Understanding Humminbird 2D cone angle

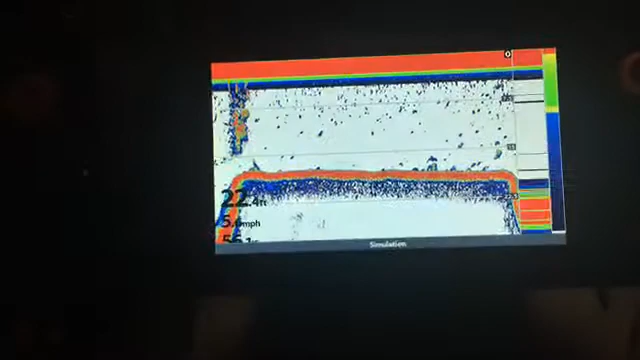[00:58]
This is what 2d sonar looks like okay so in this we have different frequencies that we can send a signal down to the
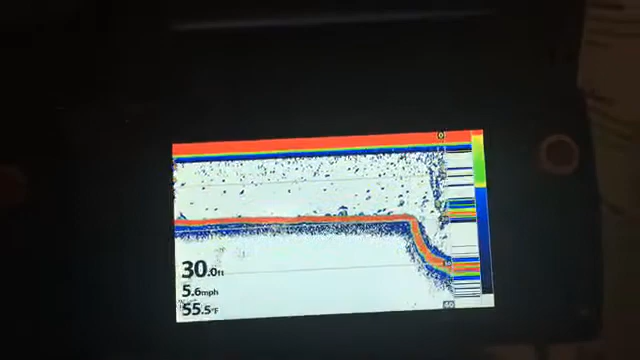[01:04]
On screen: depth 30.0 ft, water 55.5°F, speed 5.6 mph
bottom of the lake that's going to give us a return to show us what's on the screen so oops
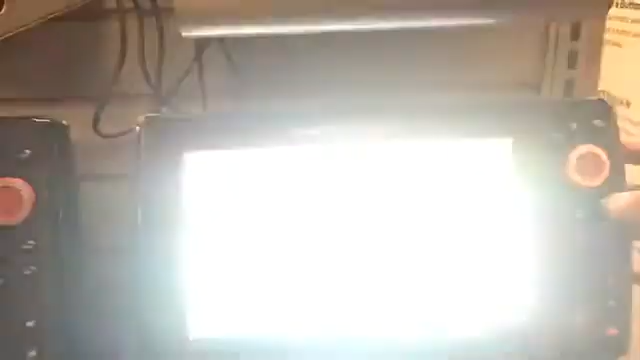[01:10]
here
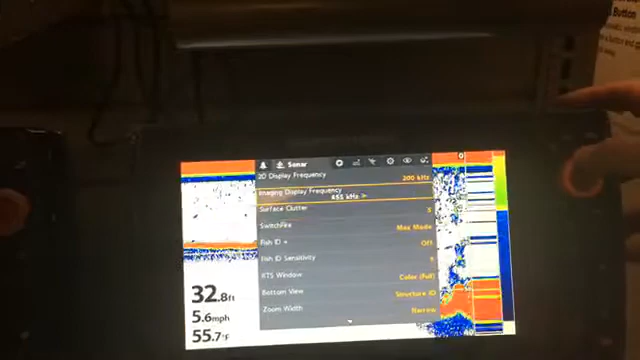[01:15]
On screen: depth 32.8 ft, water 55.7°F, speed 5.6 mph
you'll see in the very top okay so what I've done is I've I've hit my
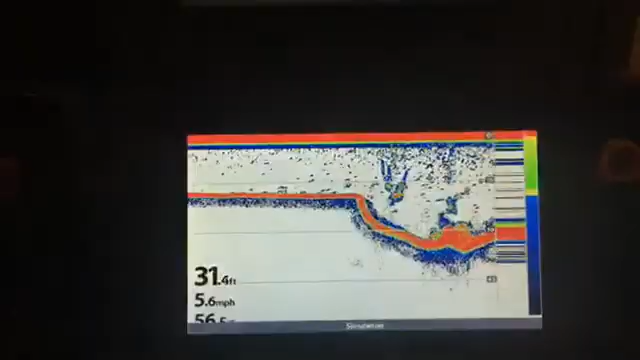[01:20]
On screen: depth 31.4 ft, speed 5.6 mph
menu once which brought me just to the the menu for the sonar
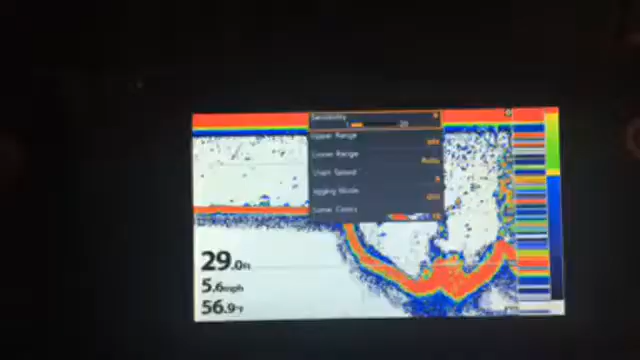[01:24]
On screen: depth 29.0 ft, water 56.9°F, speed 5.6 mph
and then when I hit menu again it brings up the main menu for the settings and when I click the
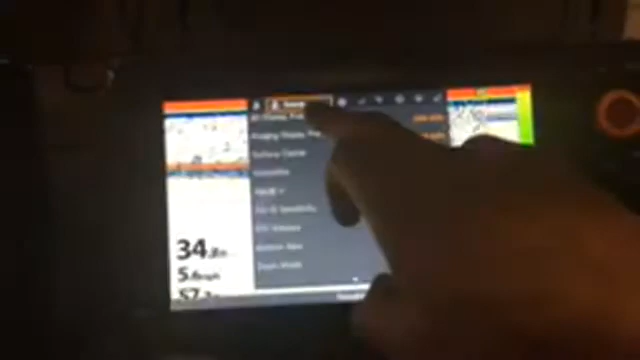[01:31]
sonar tab and go down one that gives me my 2d frequency so here you
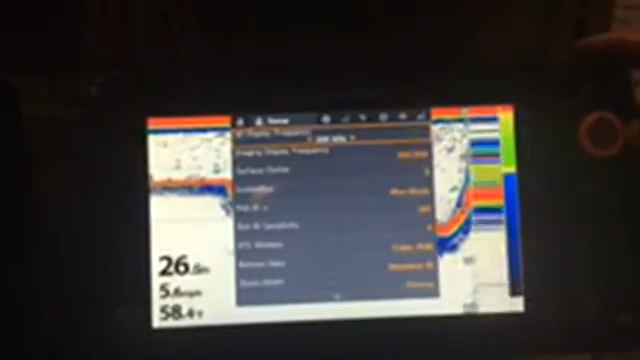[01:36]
can see I've got 200 degree 200 kilohertz I've got 83 kilohertz so
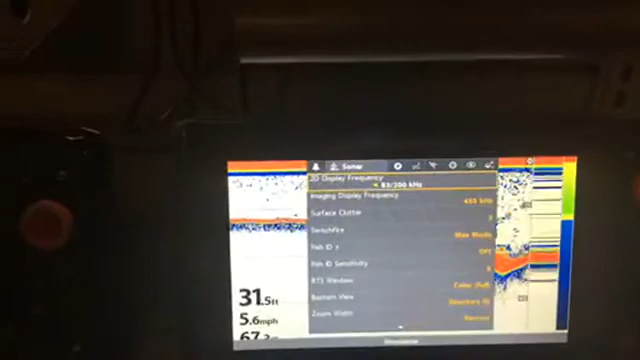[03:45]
On screen: depth 31.5 ft, speed 5.6 mph
okay now if you look if I go to the right there's our our blended beam so we got 83 and 200 so just remember 83
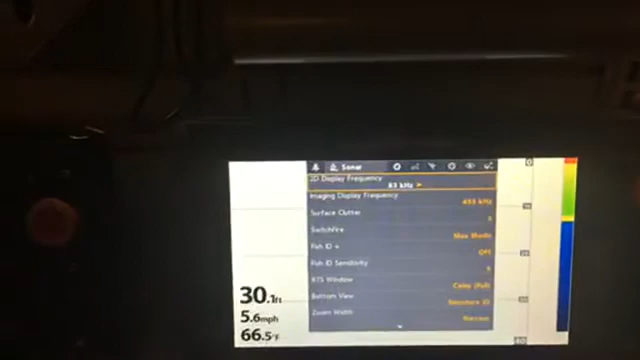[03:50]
On screen: depth 30.1 ft, water 66.5°F, speed 5.6 mph
is for shallow water 200 is for deep water
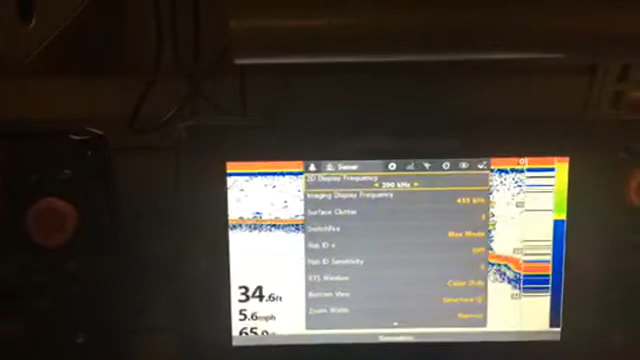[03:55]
On screen: depth 34.6 ft, speed 5.6 mph
and if we just want to set it and forget it I recommend the 83 to 200
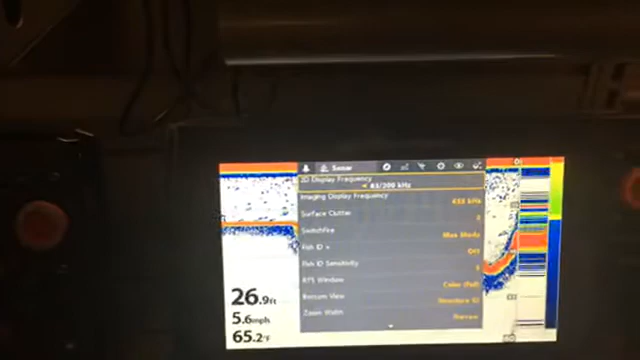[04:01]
On screen: depth 26.9 ft, water 65.2°F, speed 5.6 mph
okay so now you'll see there's lots of stuff on
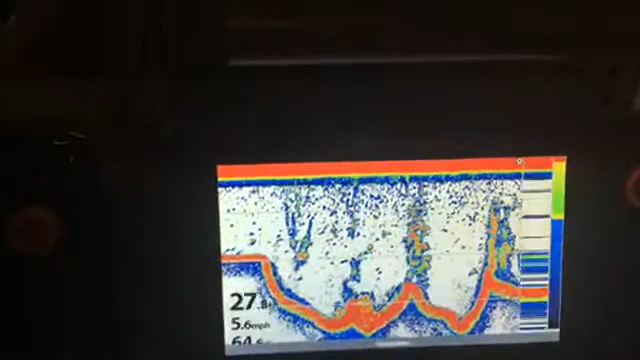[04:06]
On screen: speed 5.6 mph
my screen right now and one thing I do recommend is I recommend everyone to on a hummingbird
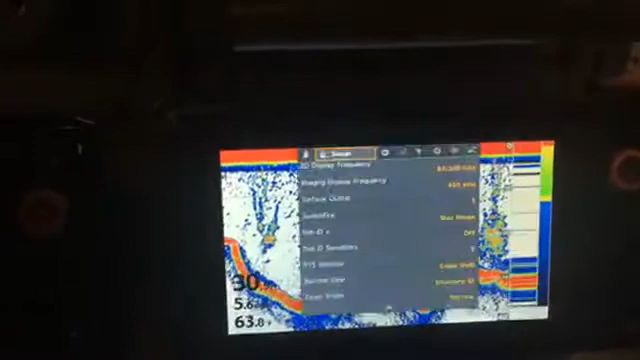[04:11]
unit go down into your sonar settings and come down to this little thing called switch fire
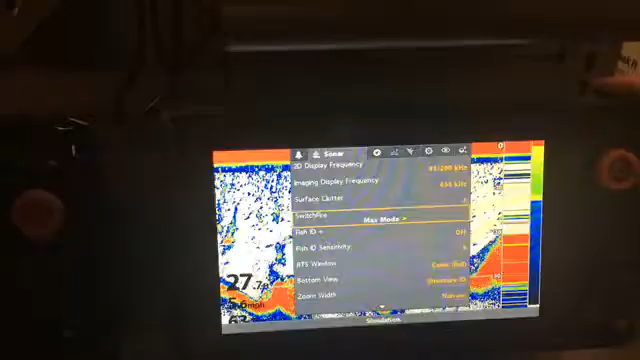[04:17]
and switch it to clear mode and you'll see it takes a lot of
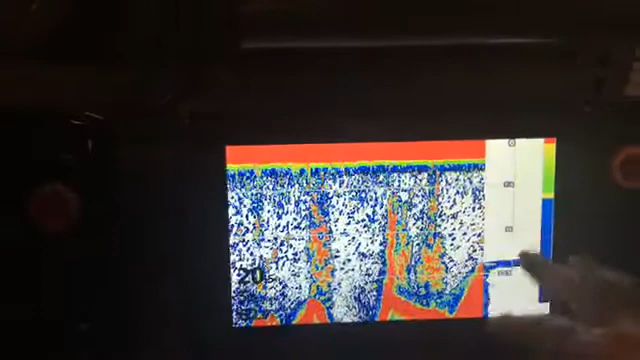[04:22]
stuff out of our screen and what all this stuff is is this is just filler okay
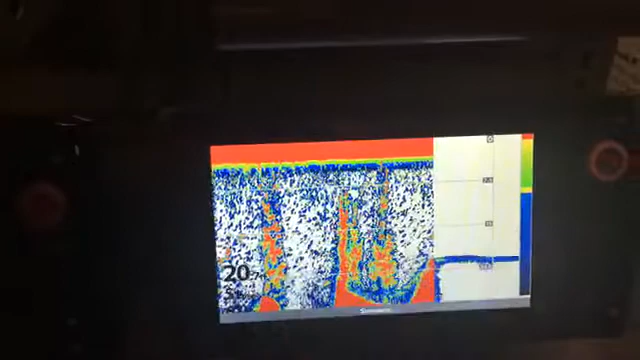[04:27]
it's a zooplankton it's stuff floating in the water you know these were trees these are
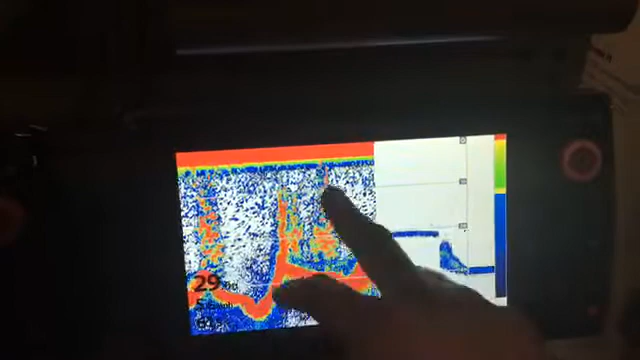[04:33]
bushes but what happened over here you're still gonna get the the bigger signals
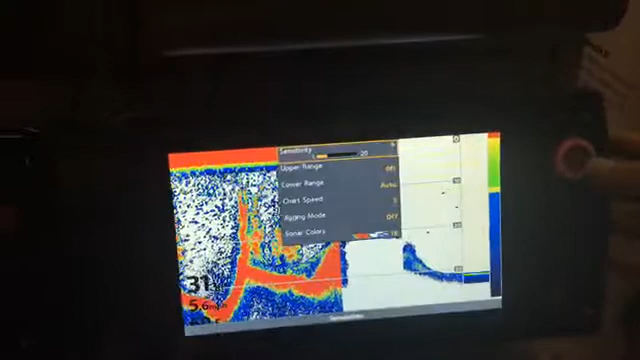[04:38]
now my sensitivities crank down quite a bit so I'm gonna put it up to about 12 or 13 you can see we got an
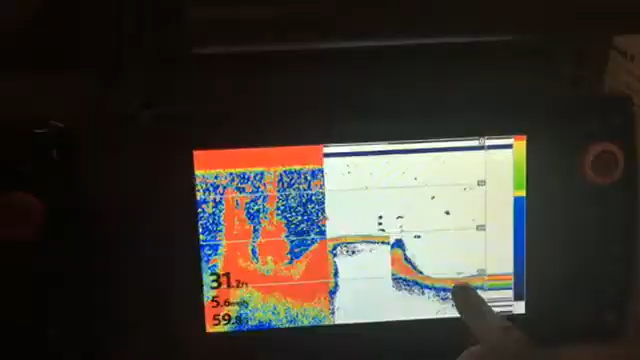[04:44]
arc on the bottom here that's a fish this is gonna be a fish okay
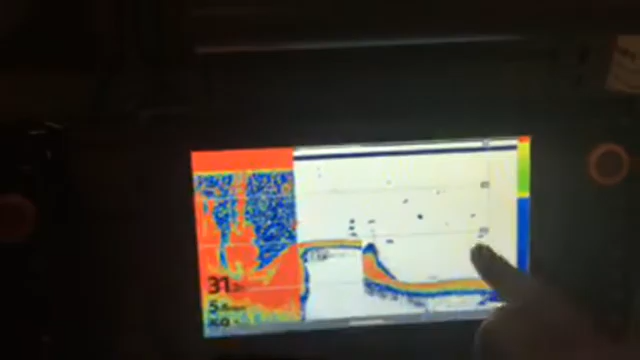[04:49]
nothing
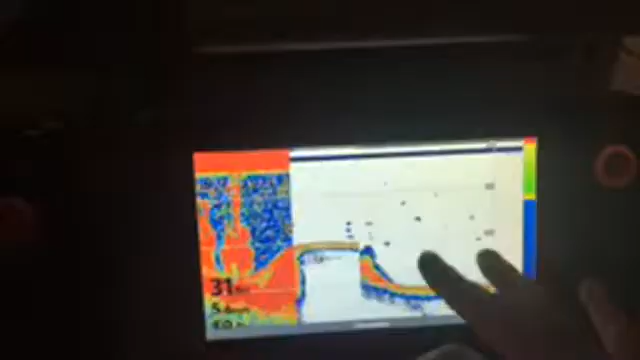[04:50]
real strong there but there's a fish there okay
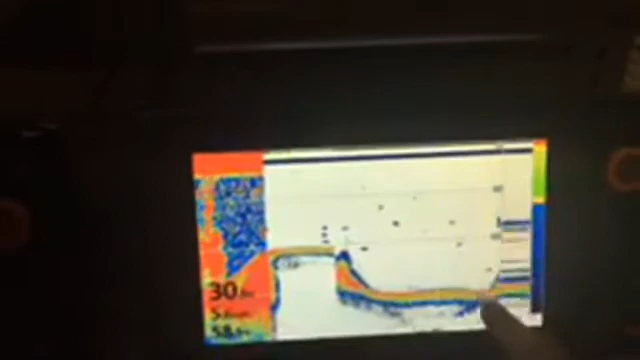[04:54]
you can see we're gonna come into a tree but it becomes a little bit easier to read than the maxed out screen so I